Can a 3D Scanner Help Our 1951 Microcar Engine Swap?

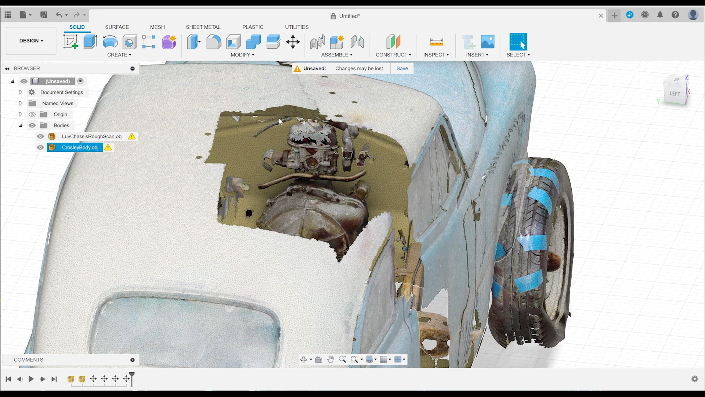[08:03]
So yeah, right here's the original firewall and you can see the engine's poking through the firewall. So I knew I was going to have to redo some of the firewall. That shouldn't be too bad.